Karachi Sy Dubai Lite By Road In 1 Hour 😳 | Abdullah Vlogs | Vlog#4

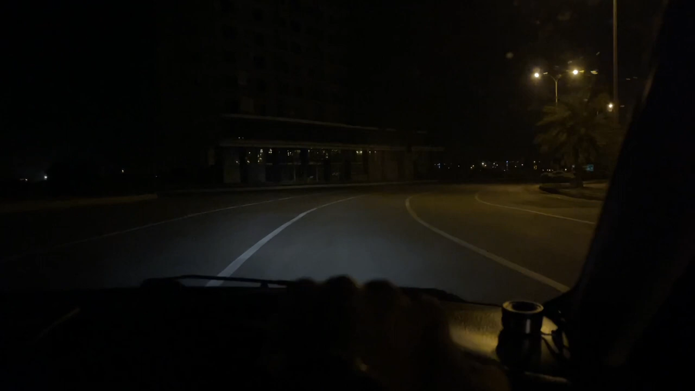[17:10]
तो हमारी गाड़ी का शीशा टिंड है ना फ्रंट का, आपको अंधेरा ही लग रहा होगा लेकिन भाई रोशनी है, ऐसी बात नहीं है।
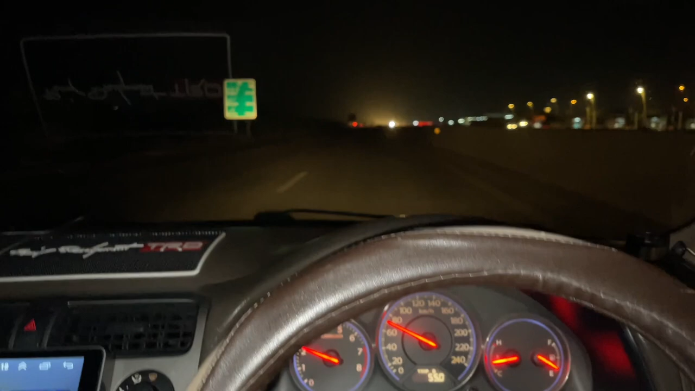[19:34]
और भाई हाईवे पे निकलते ही अंधेरा शुरू हो गया, जहाँ जहाँ अंधेरा जा रहा है वहाँ आप चलते ना अपने कराची पहुँच जा रहे।